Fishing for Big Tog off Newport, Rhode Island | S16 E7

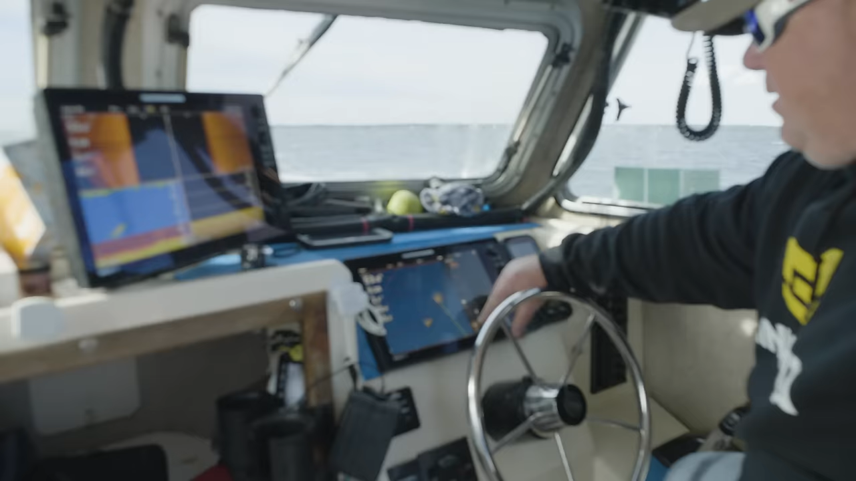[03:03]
All right, I'm gonna press this button right here.
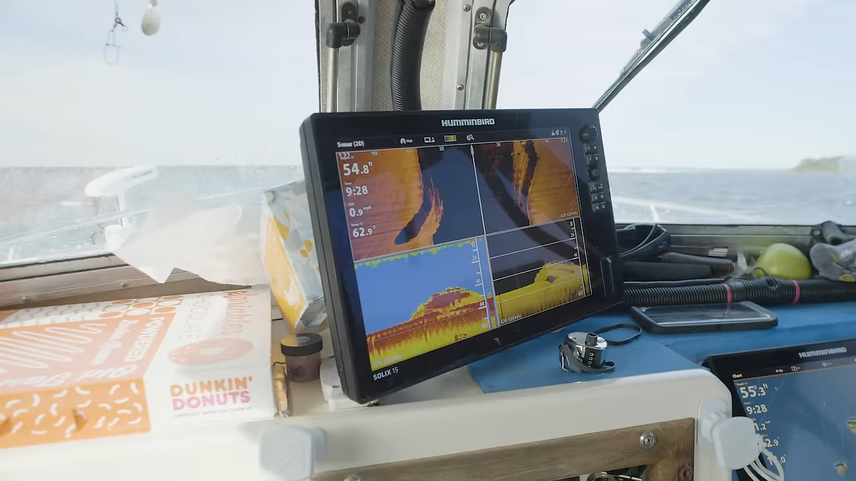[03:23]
This will come up to almost 40 feet though, so we're exactly right on top of it right now.
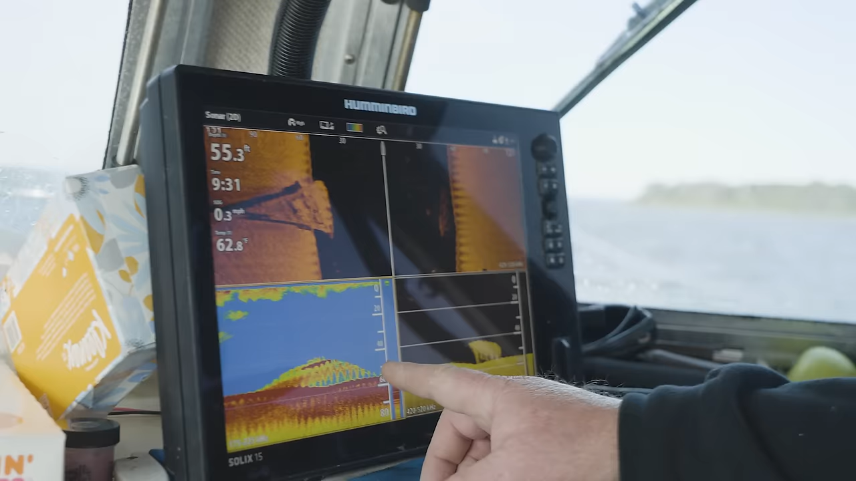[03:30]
But we want to make sure we see it on this part of the scan, or else we're not on it.